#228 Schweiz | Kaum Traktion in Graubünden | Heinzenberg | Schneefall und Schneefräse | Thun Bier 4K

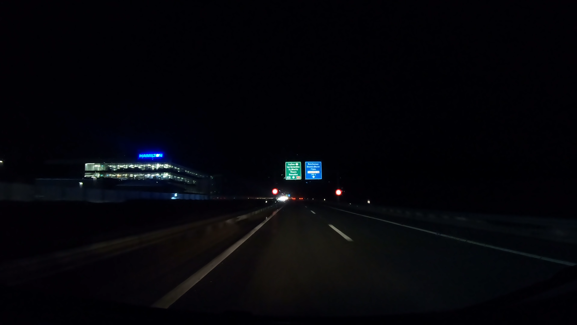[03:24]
Grußiges Wetter. Ehrlich, grußig. Das wäre geschafft. Runter von der Autobahn. Zwei Grad. Wir werden doch wohl noch Schnee sehen, oder? Den Kreisel kennt ihr, glaube ich, auch schon. Da haben wir schon ein paar Mal. Schnee haben sie ja auch.
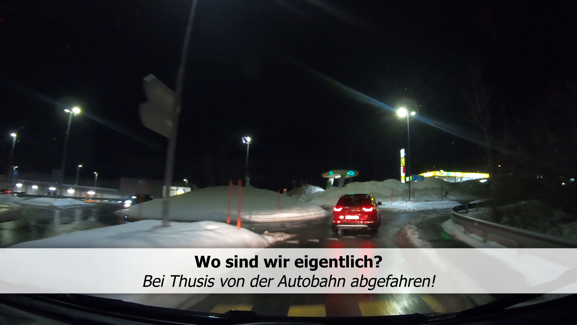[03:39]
Nicht zu wenig. Der reduziert sich jetzt aber auch. Und wir fahren Richtung Chapina Urmain.
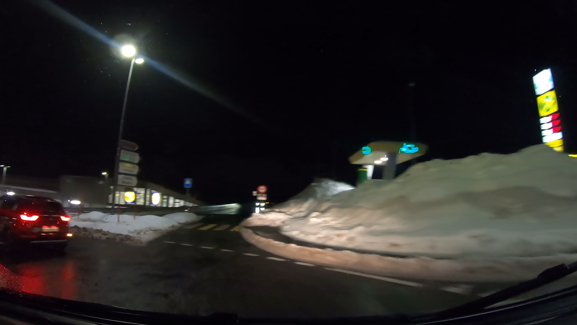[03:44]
Berg hoch, wie ihr seht. Wir sind gespannt, was uns da erwartet. Hoffentlich kein Verbotsschild. Und geradeaus würde es nach Urmain gehen.
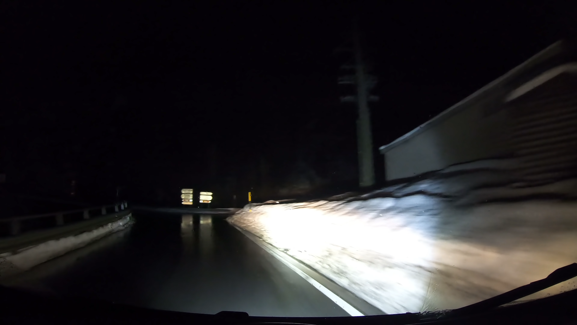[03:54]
Wir fahren aber nach Saaren rechts. Enge Kurve. 2,30 Meter. 11 Tonnen. Läuft.
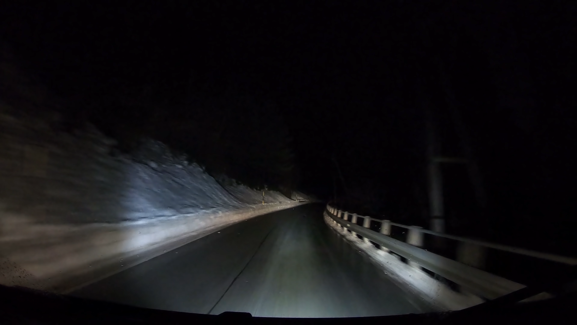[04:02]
Straße gut geräumt. Wenig Verkehr. Schrauben uns hoch. Ein paar Kurven. Das ist ja eigentlich normalerweise alles Grasland. Jetzt liegt es unter 40 Zentimeter Schnee. Immer noch 2 Grad. Alles im grünen Bereich. Jetzt begrüßen uns hier auch schon die Wolken. Hallo Nebel. Zum Glück aber nicht ewig. Sondern nur eine kurze Nebelbank. Weiter bergauf. 2 Grad immer noch. Es wird nicht kälter. Ich glaube, das mit der Sicht wird nicht besser.
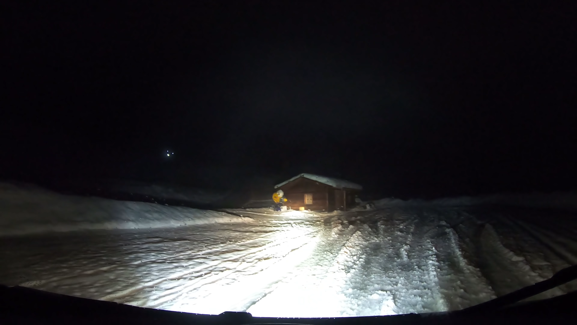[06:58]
Wir stellen uns mal hier hin. Morgen vielleicht eine gute Sicht und kommen nie wieder weg. Der Scheiß weiter taut. Aber immer, Käpt'n der Ball. Ja, das war jetzt nochmal lustig hier hoch.